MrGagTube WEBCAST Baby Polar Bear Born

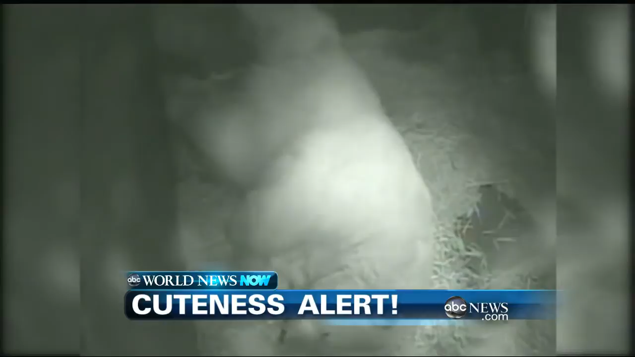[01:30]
Under that polar bear's left arm is a tiny little new cub. The baby weighs a little more than one pound. It was nearly six inches long when it was born Thursday.
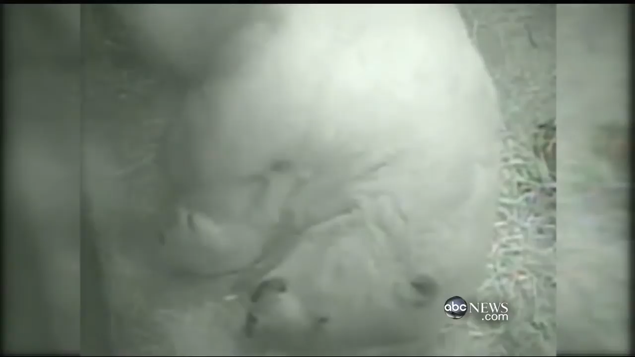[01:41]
Right now they don't know if the cub is a boy or a girl, but they say it's happy, healthy, and nursing well. It is only the second polar bear ever born in captivity in Australia. The last one was 28 years ago. The size of mama's palm. Isn't that just amazing? And it's going to grow up to be 100 times that size. 1,000 pounds or something. 1,000 times that size. Wow. All right, get more news anytime at ABCnews.com. I'm John Muller. And I'm Diana Perez. Thanks for watching.